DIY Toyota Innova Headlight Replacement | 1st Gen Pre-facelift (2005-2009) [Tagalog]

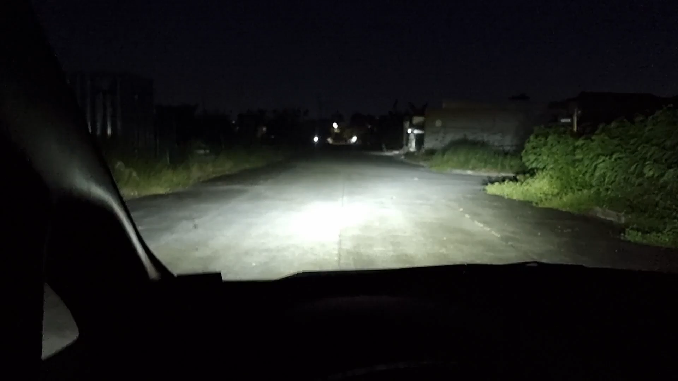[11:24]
So yan, yung low beam. Focus lang natin. And then ito yung high beam nya. So para sa akin, hindi man sya ma-pick up ng camera. Pero definitely on my observation, mas maganda na yung cutoff ng ilaw nya. Yung hot spot. So before, yung hot spot nya, walang visible na cutoff.
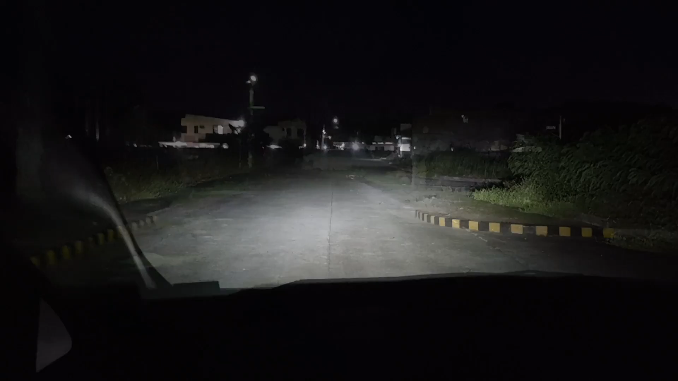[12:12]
But yeah, definitely big improvement. Para sa akin, mapapansin nyo. So hindi na sobrang sabog yung ilaw. Kasi yung sa lumang lens, may mga maliliit sya na cracks. And pag tumama yung ilaw doon, nagre-refract or nagre-deflect. Nag-iiba yung angle ng buga ng ilaw. Kaya yun, sumasabog yung buga ng ilaw nya.
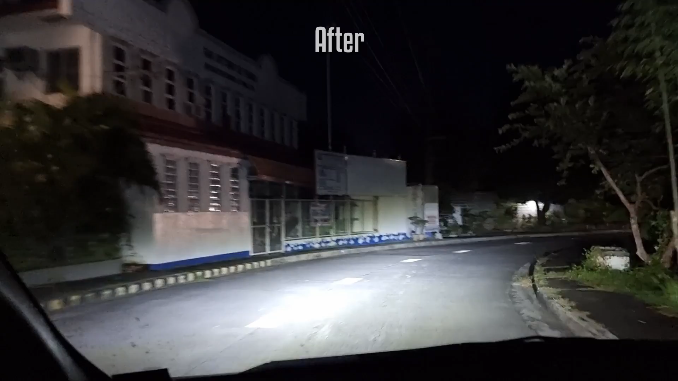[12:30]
Hindi sya maganda. So yan na yung i-beam. Ito yung low beam. So yan na yung ating headlight lens assembly replacement.